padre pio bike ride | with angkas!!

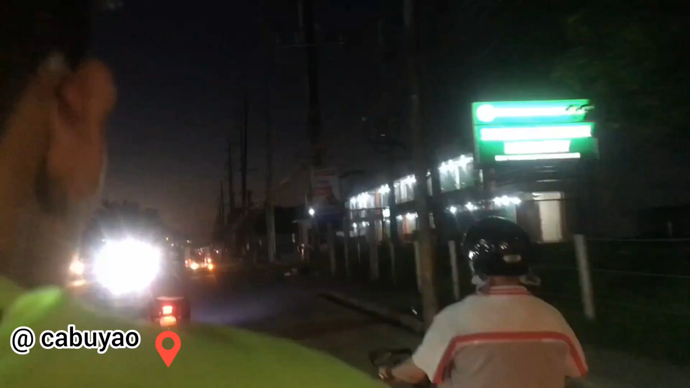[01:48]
Medyo hangit pa ang video quality ng ating camera ngayon.
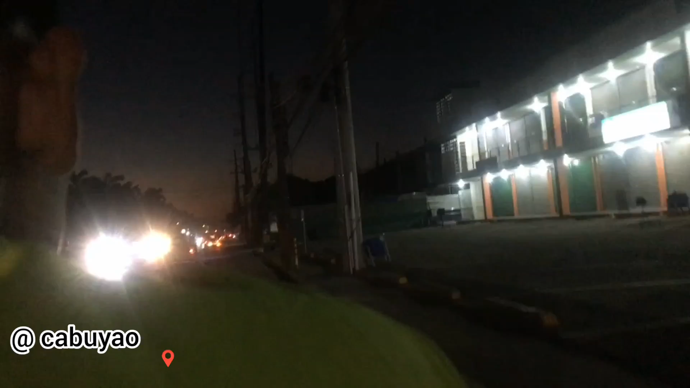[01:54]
Kasi nga, yan, gabi-gabi, medyo ilaw lang makikita natin at hindi gaanong kita yung daanan. So medyo focus-focus lang tayo sa daan.
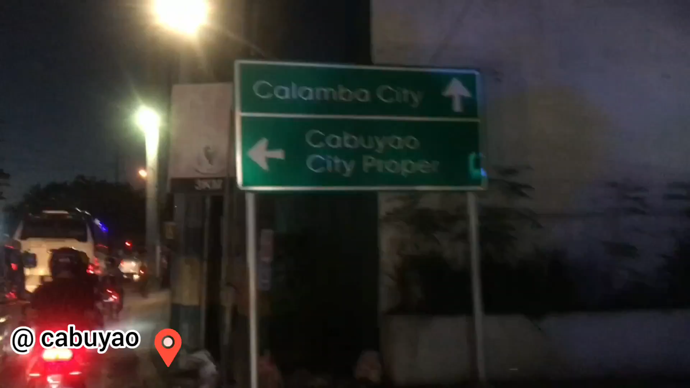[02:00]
So ayan, makarin nga kami ng Kabuyaw. So yung nakita nyo yung Kalamba signboard ay ibig sabihin lang nagpapunta kami ng Kalamba.